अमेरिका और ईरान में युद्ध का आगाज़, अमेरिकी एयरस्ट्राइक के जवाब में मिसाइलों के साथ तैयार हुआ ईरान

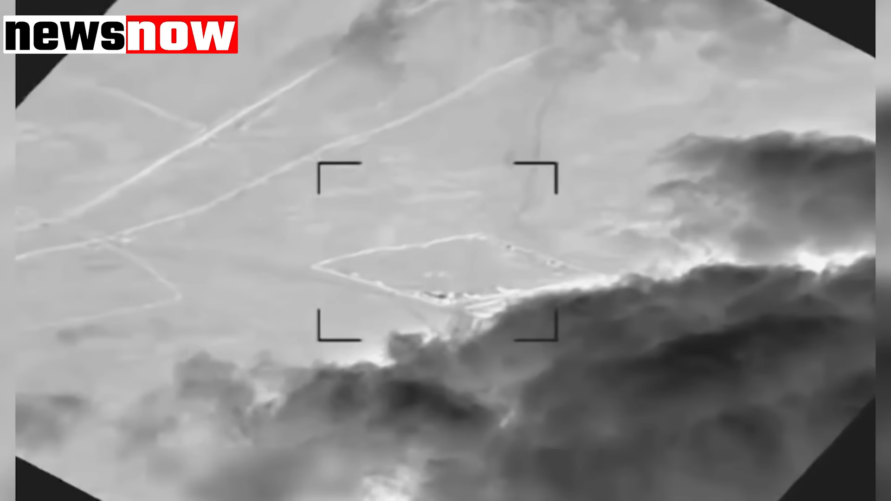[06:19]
لہٰذا پینٹا گرن نے راشترپتی جو بائیڈن کے آدیش پر ایک بار ایران سمرتھت ان سیننے سنگٹھنوں کو سبق سکھانے کے لیے ایر سٹرائک کو انجام دیا
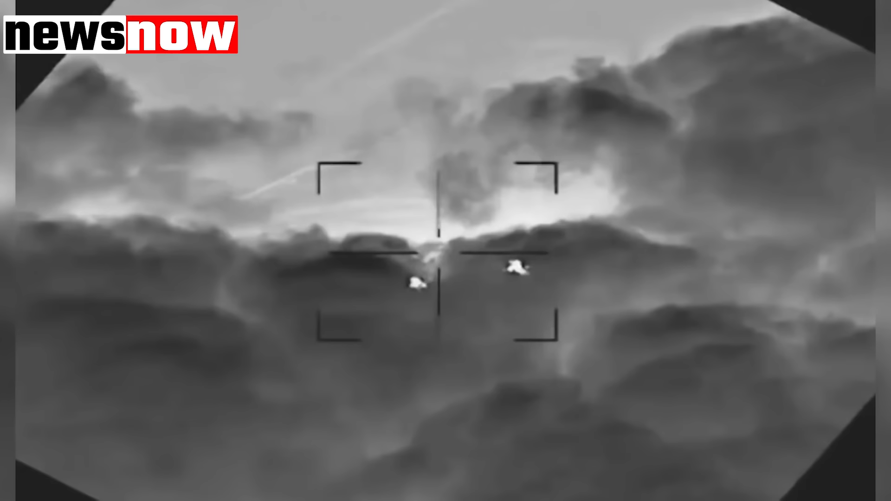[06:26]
جس میں مانا جا رہا ہے کہ کم سے کم ایک درجن لڑا کے اور کچھ سیویلینز کی موت ہوئی ہے پینٹا گرن نے ایران کو کھلے طور پر باز آنے کے لیے دھمکی دی ہے